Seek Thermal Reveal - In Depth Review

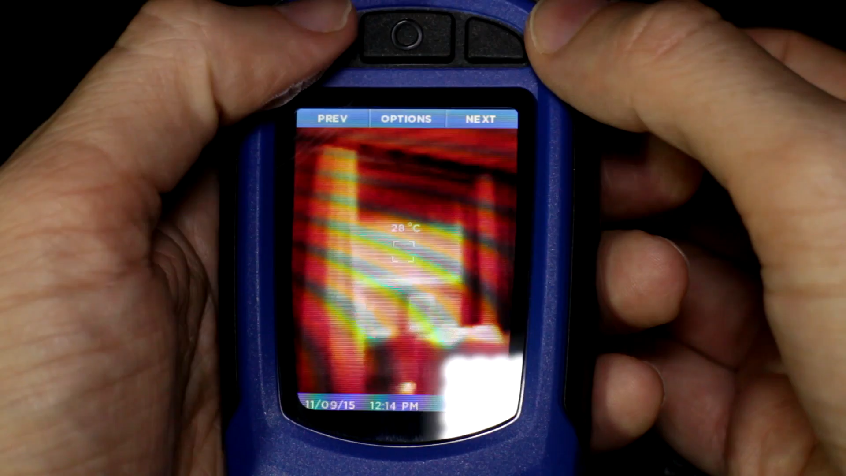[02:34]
On screen: spot 28°C
This is the gallery where your photos are saved onto the micro SD card and you press the left and right buttons to navigate through all your images.
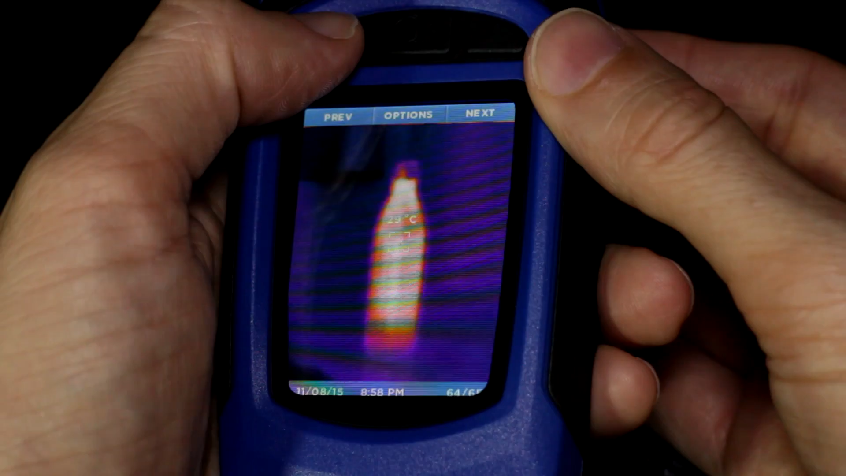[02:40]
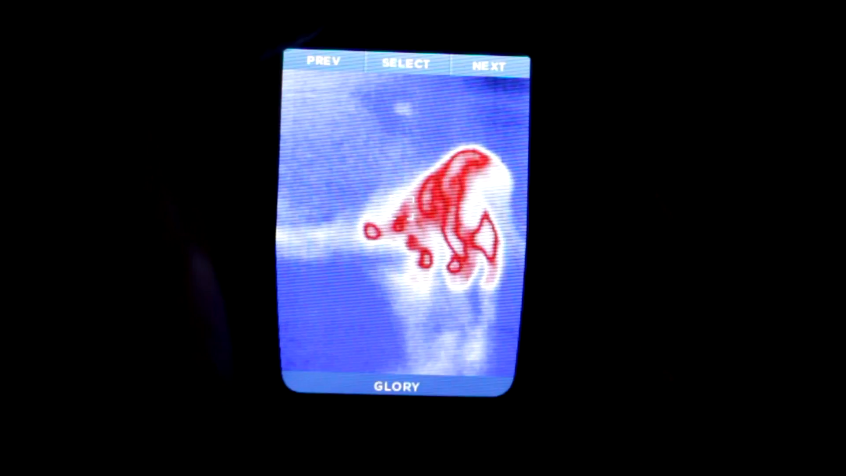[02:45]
It comes with a range of filters so you can choose the best colour palette for the task at hand.
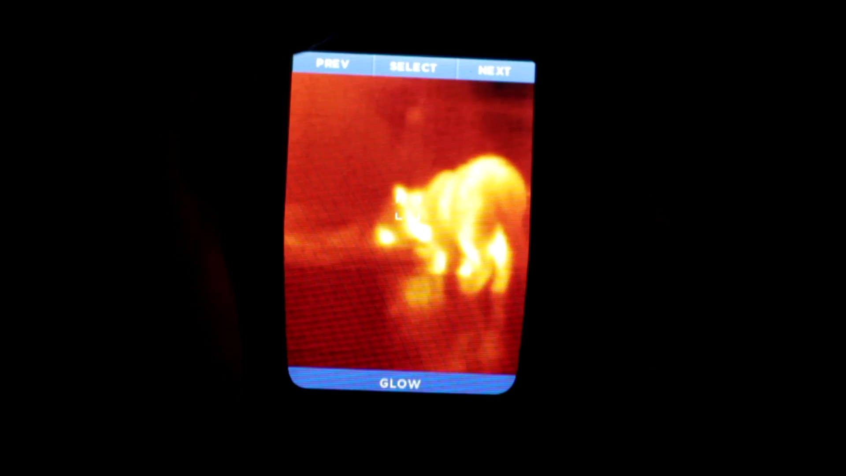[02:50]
My favourite one is called Glow but the black and white filters seem to give just a smidge more detail.
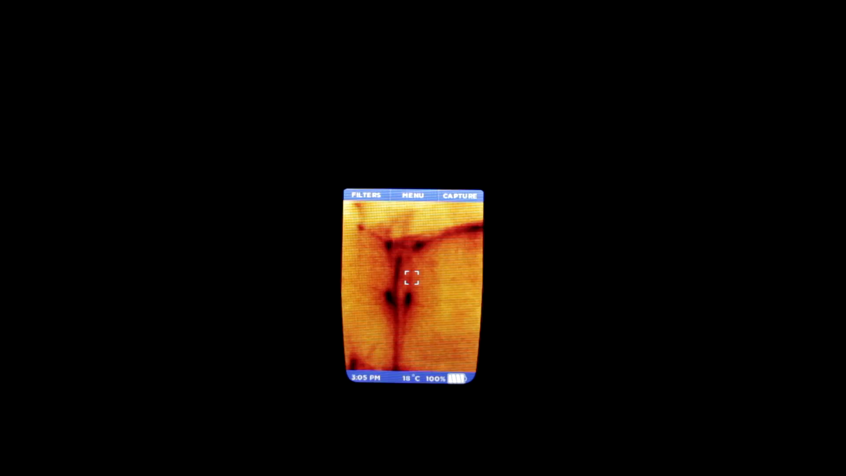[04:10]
Aside from finding that dodgy old fuse I was able to see some damp spots in the basement,
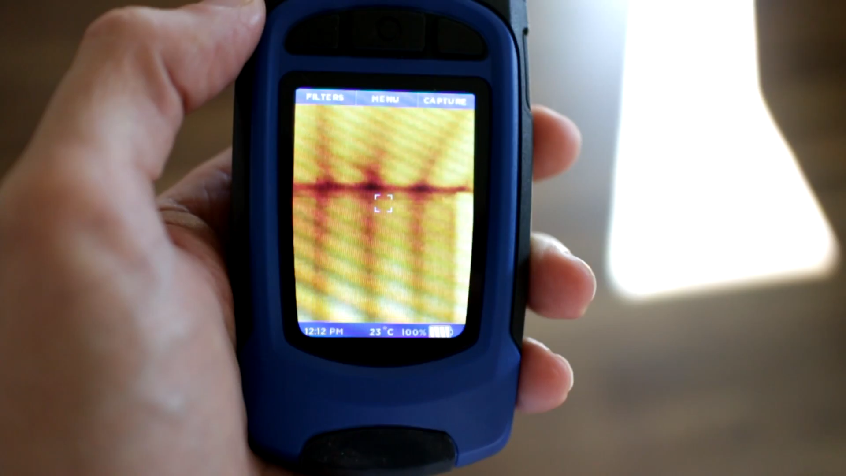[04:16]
locate studs in the walls and realise that my iPhone wall adapter is wasting energy even when nothing's plugged in.
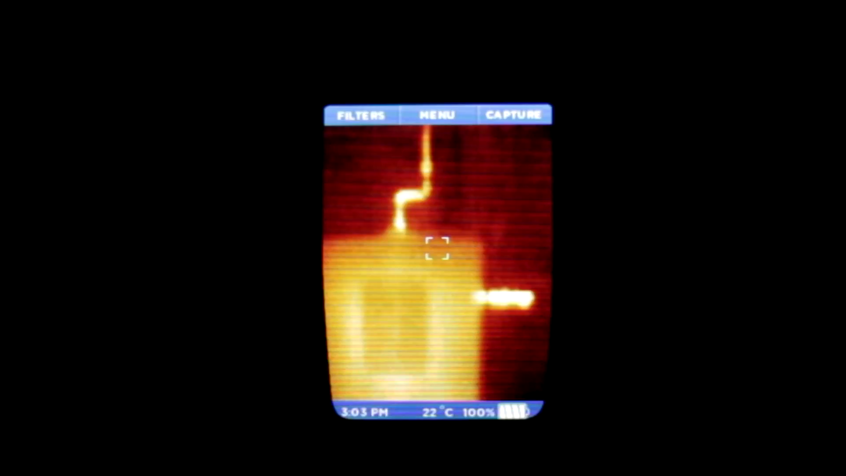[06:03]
spots or faulty wiring and also for home inspectors looking for heat loss and moisture.
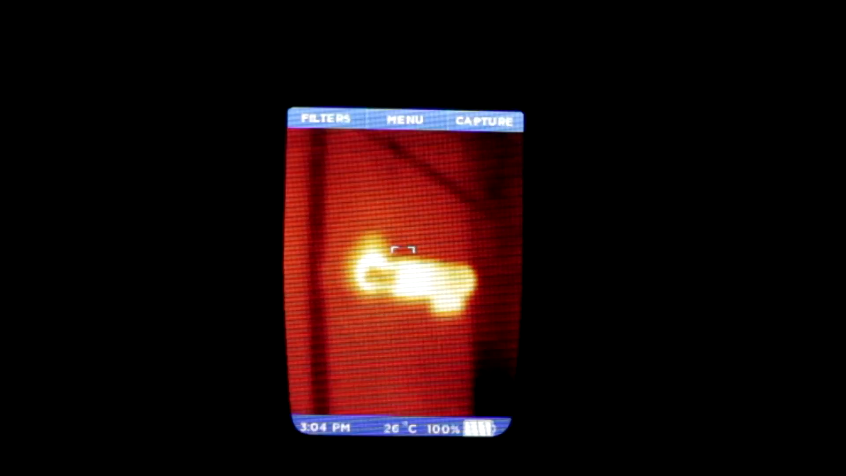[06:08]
It doesn't have adjustable focus like it's smartphone attachment counterparts so close up work like circuit
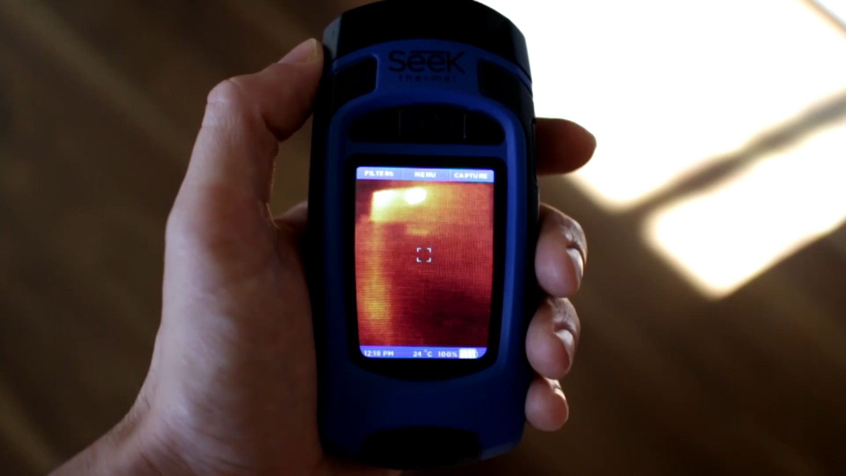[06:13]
inspection is going to be quite tricky but what sets this device apart from any other product even
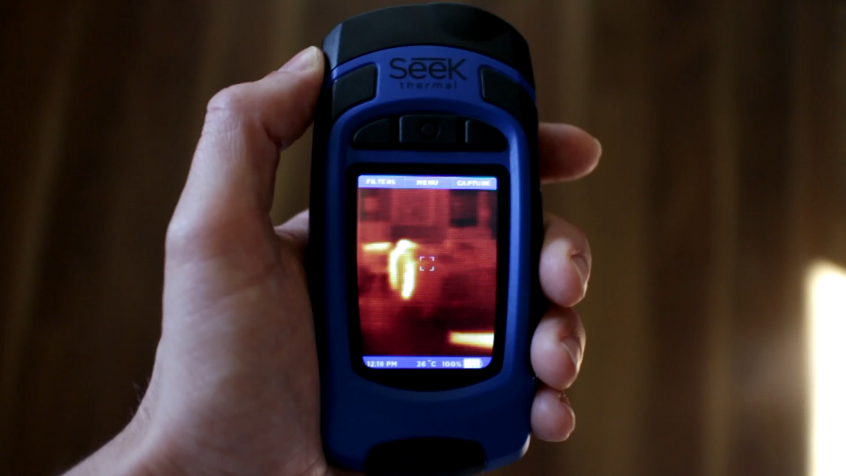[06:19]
close to its price range is that this is an all in one solution.
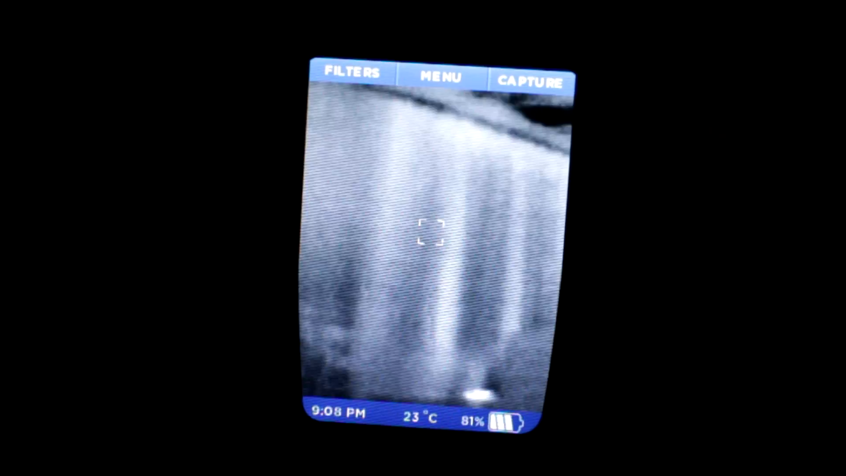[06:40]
the battery life is ridiculously huge and the built in flashlight is a really useful addition that I found myself using just as much as the thermal camera. Overall it's a well built and well thought out device and